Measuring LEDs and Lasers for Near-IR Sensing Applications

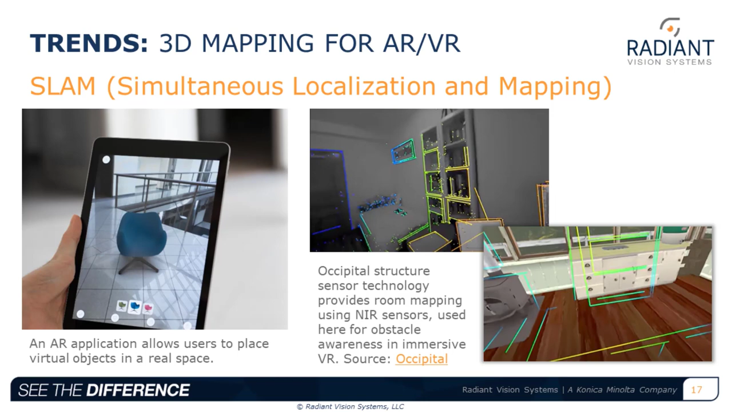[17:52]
So, while users are exploring their virtual environments, the headset can give visual cues when they're nearing or going through guardian zones that we see like in the Quest 2. And then, the image on the right here is a company called Occipital that uses a sensor to map the room and partially reveal it during immersive play. And then, this is 3D mapping for AR-VR. So, again, this enables SLAM to map the surrounding environment. And here's an example that was presented at a recent SID chapter event showing how sensing is used to map real-world objects and then render them potentially as new and different virtual objects in the VR world.
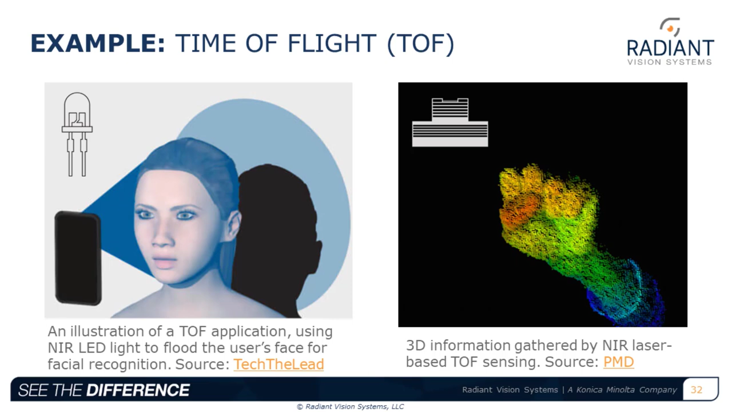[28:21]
and then also provide an image for 2D facial ID. And on the right, we just show an animation showing time of flight function for 3D detection of a hand. And then next would be stereo vision, right?